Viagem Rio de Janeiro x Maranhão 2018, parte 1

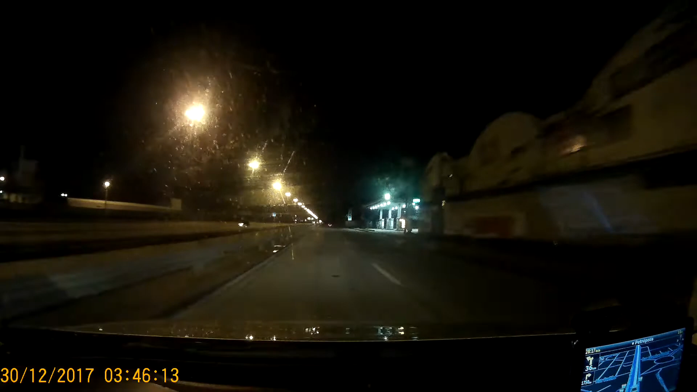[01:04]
Aqui na rodovia BR-040, em direção ao Rio Teresópolis. Agora vamos que vamos. O tempinho tá muito bom, já choveu bem.